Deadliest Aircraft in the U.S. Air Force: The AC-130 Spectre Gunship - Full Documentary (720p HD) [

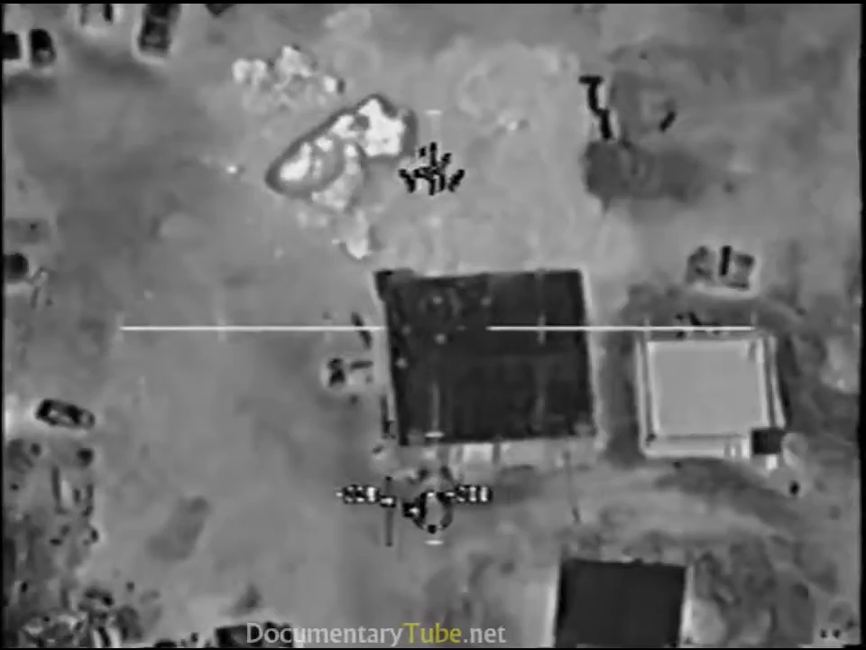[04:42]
People running to the vest. Vehicle's winning.
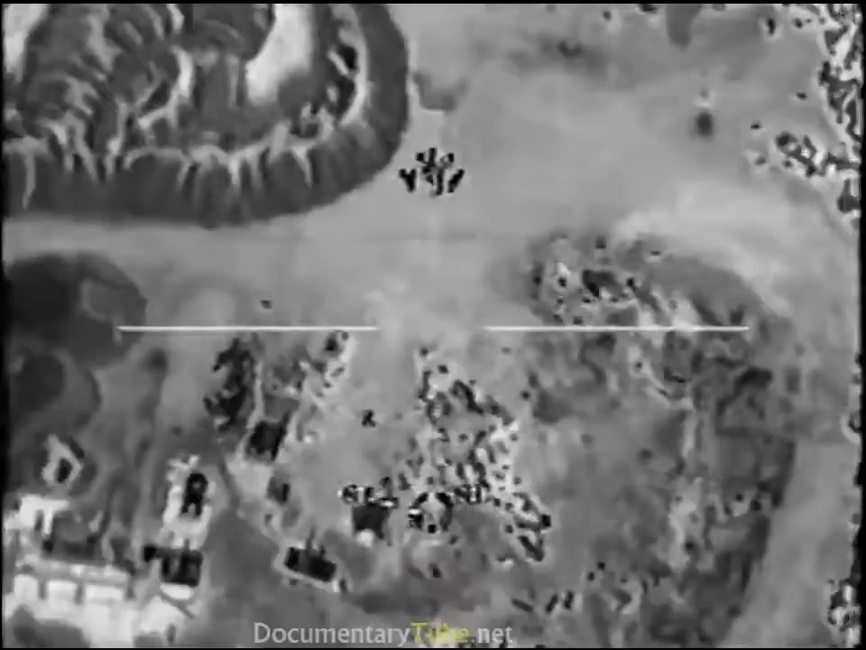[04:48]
More movers are on the vehicle and more people cleared to engage all others. Copy.
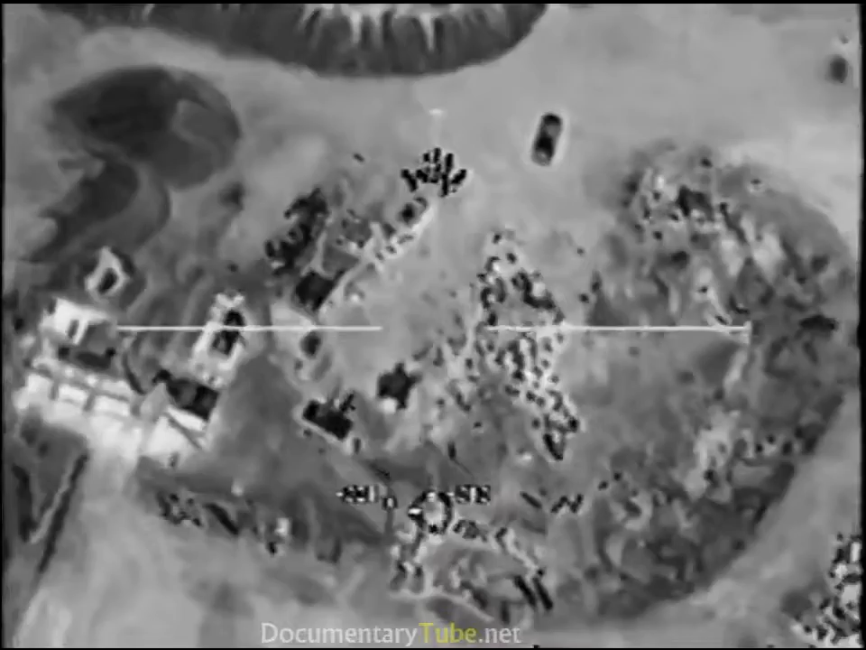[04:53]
Hey. Ready.
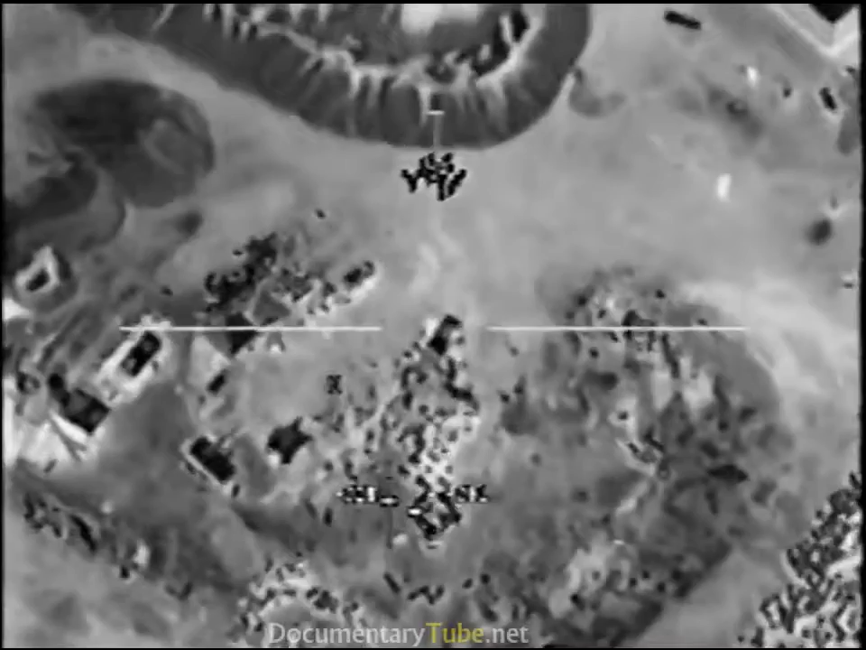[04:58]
Come back on those guys there we go
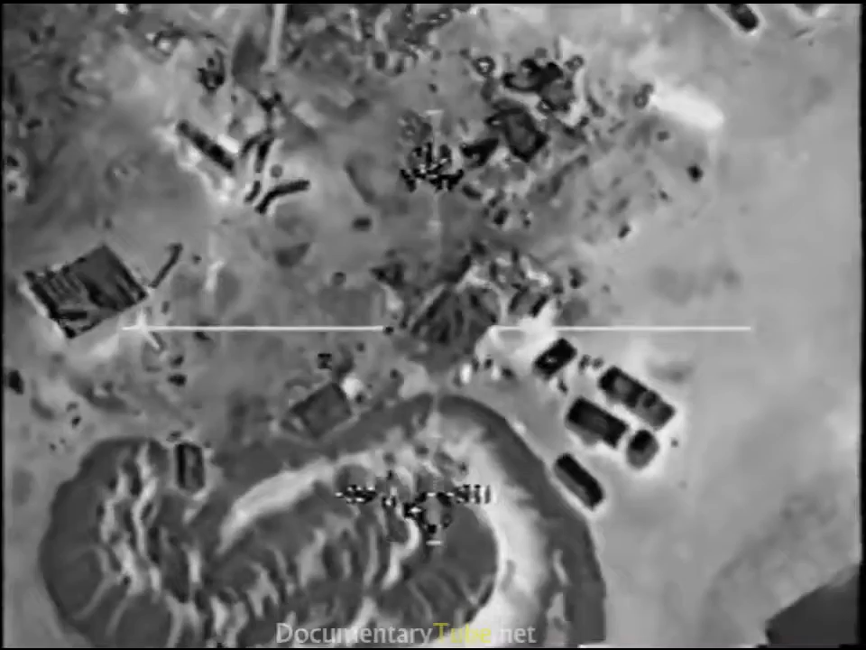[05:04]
Yeah,
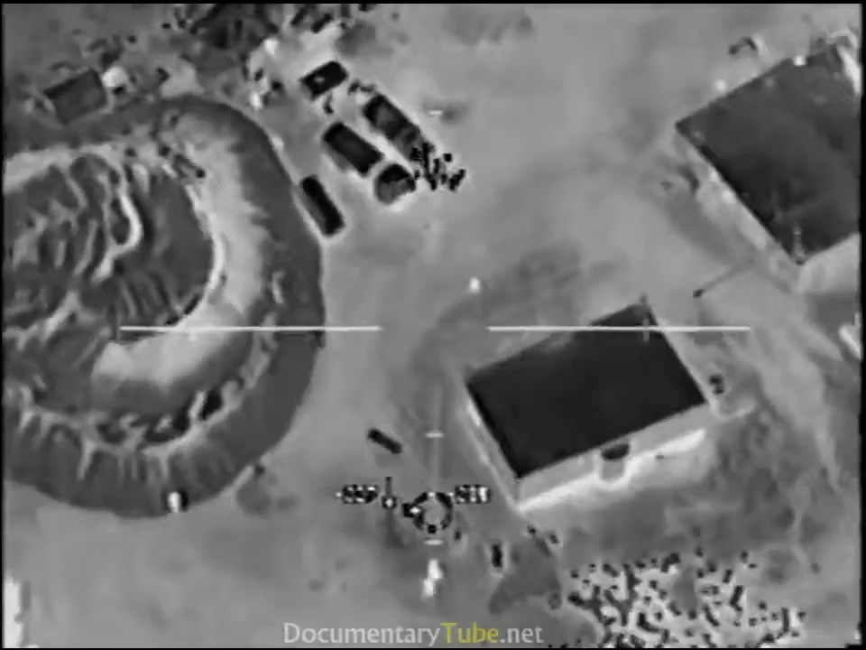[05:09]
another certain other people coming out of the mosque right now Go to town
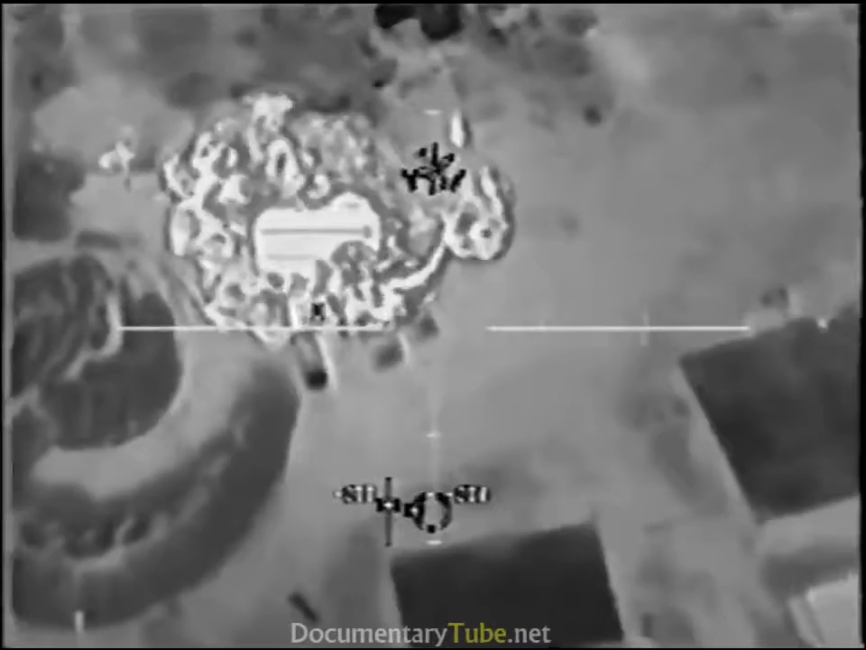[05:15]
man
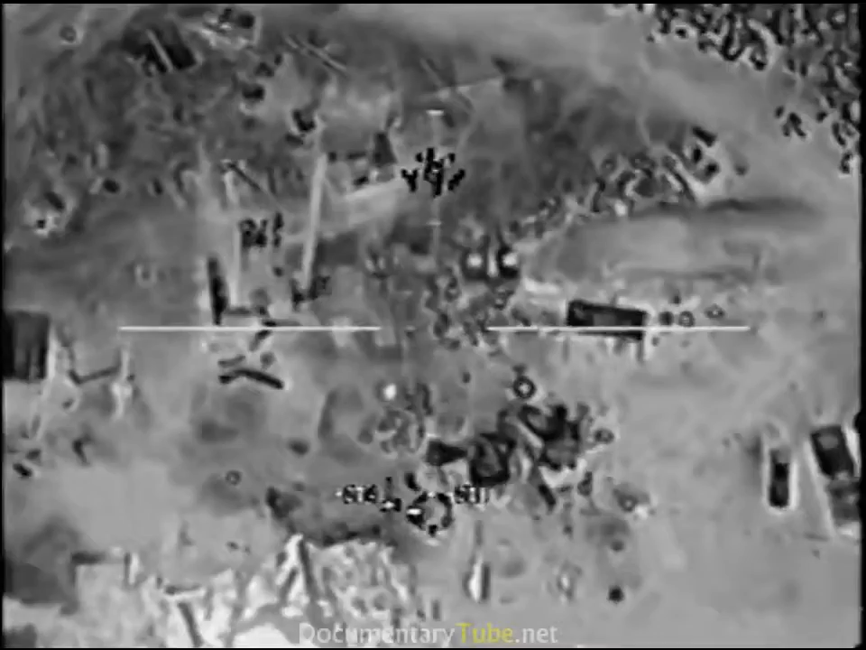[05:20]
Come on
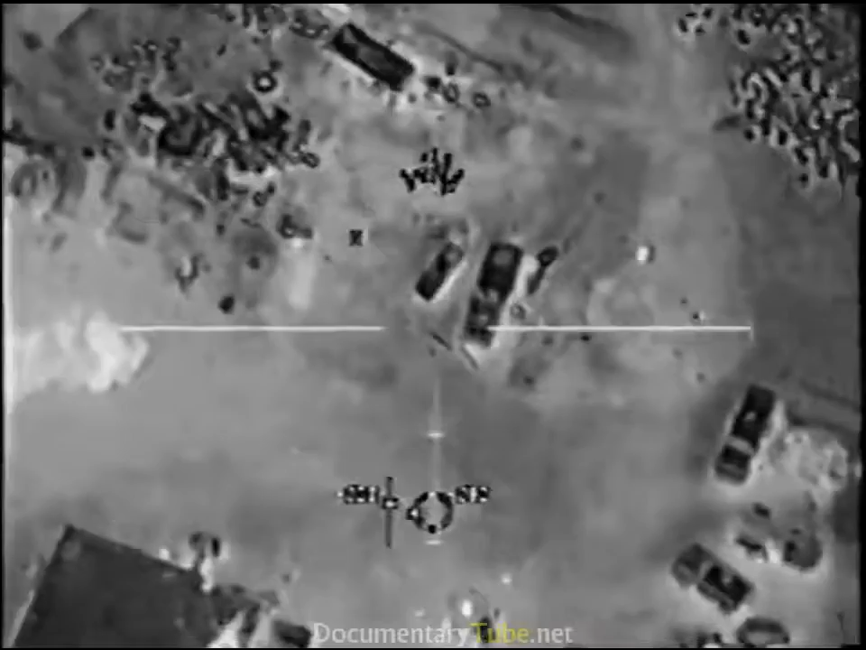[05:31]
Oh They don't move that further Ready Locked out of the air going Hill truck Flares away! Flares away! Flares!
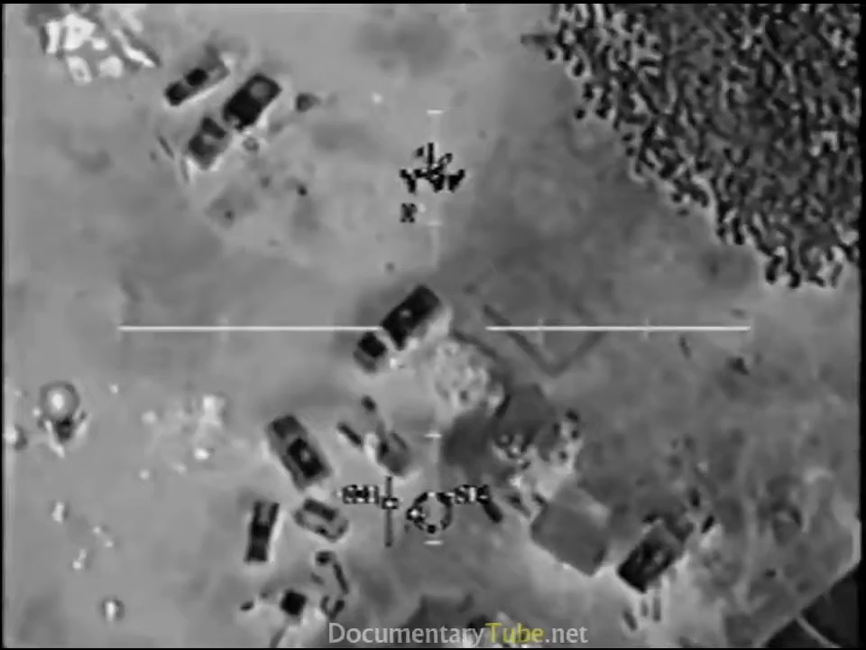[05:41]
I have no join load Okay Off the line, continue engaging Look at that person Stop the Flares! Stop the Flares!
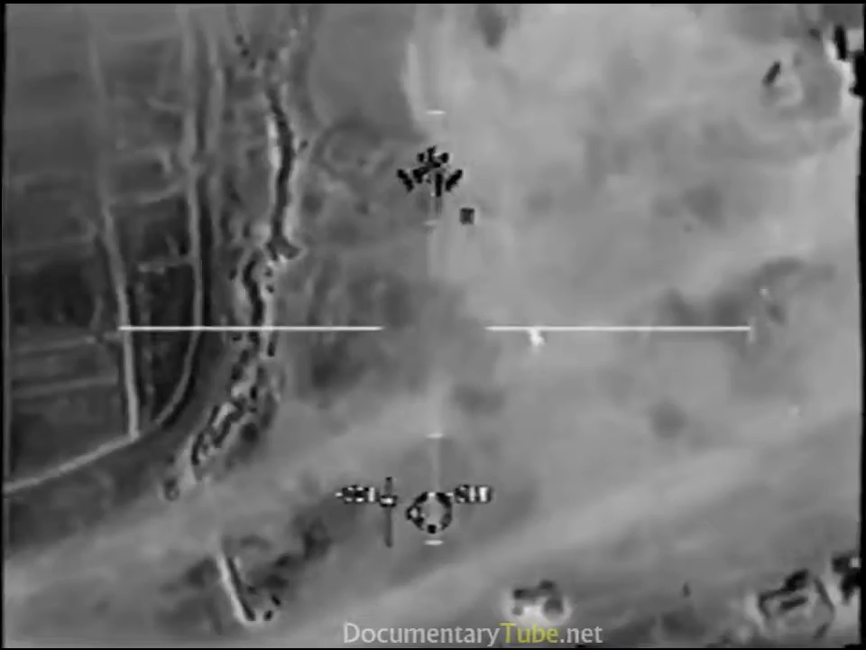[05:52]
Colors! Well, that's a good one
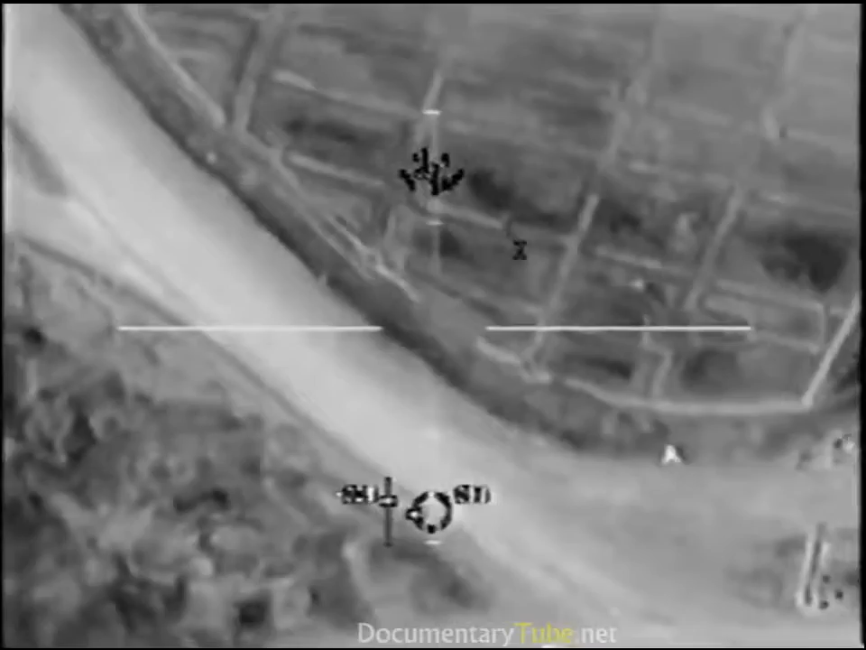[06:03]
Hi, that's a quick job, give me ten seconds Roger.
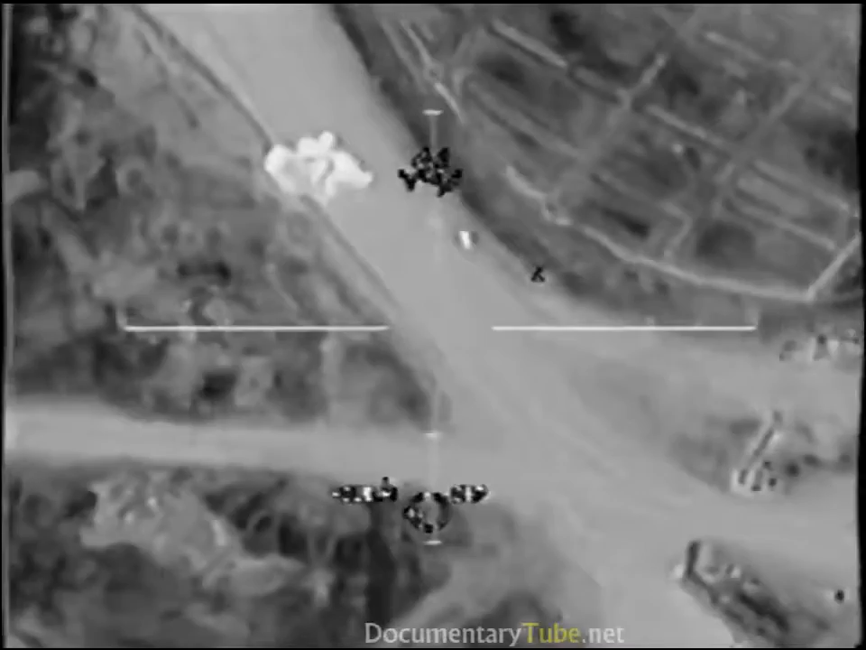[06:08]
Get ready! Get ready! He went down to the ground. Yeah, he just dove on the ground.
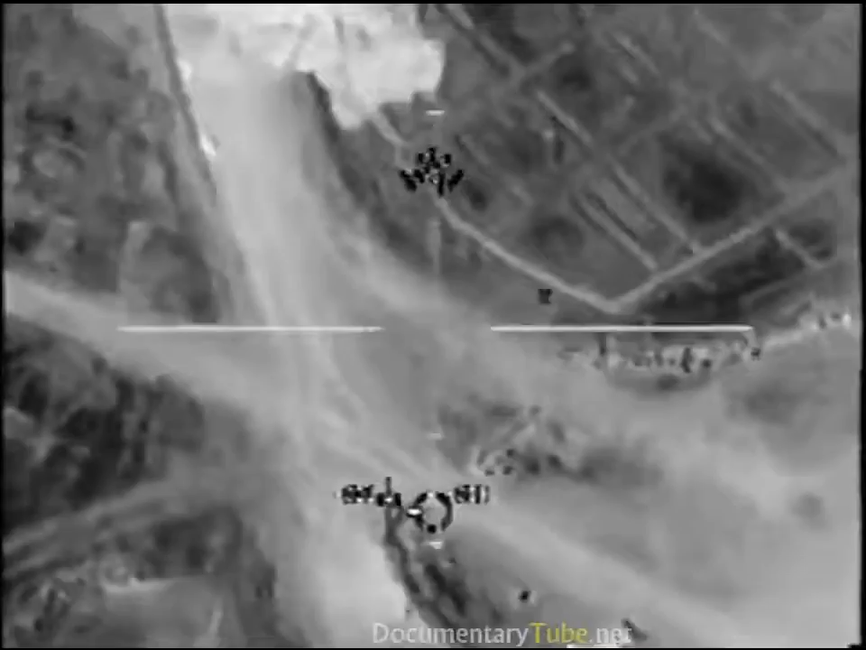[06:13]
He's moving again. Okay, back in the box.
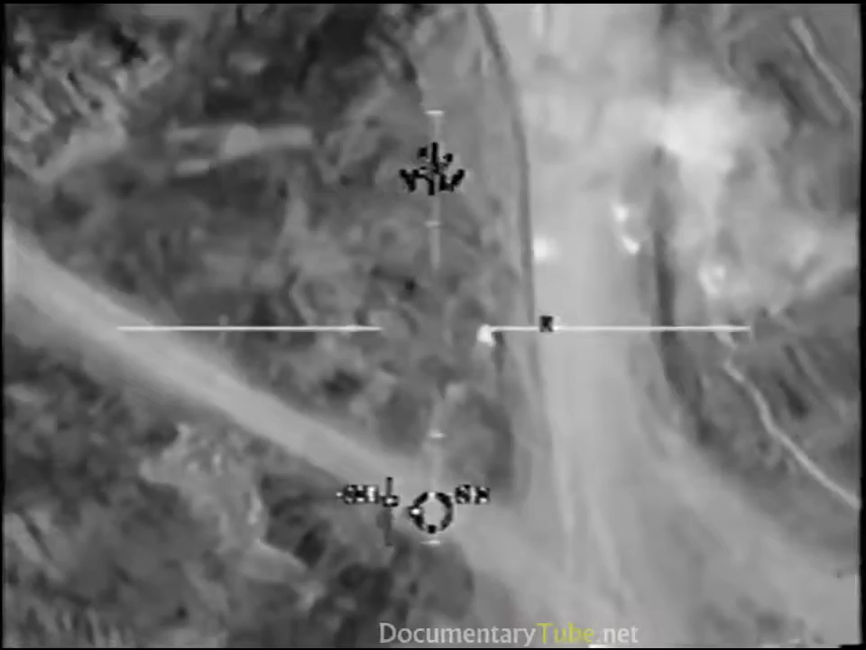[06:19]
He's loaded. Moving back to the vehicles and personnel.